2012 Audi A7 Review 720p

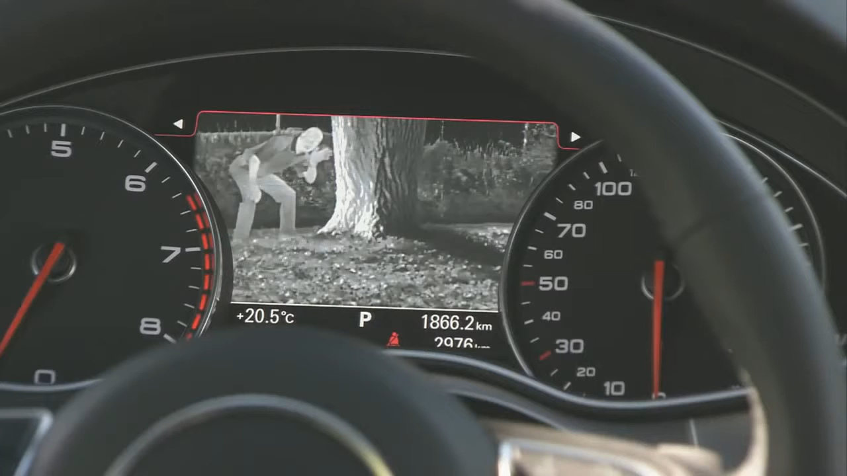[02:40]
So if there's a pedestrian, cyclist, or animal lurking in the shadows, it'll show up on the display. As an aside, it also works during the day.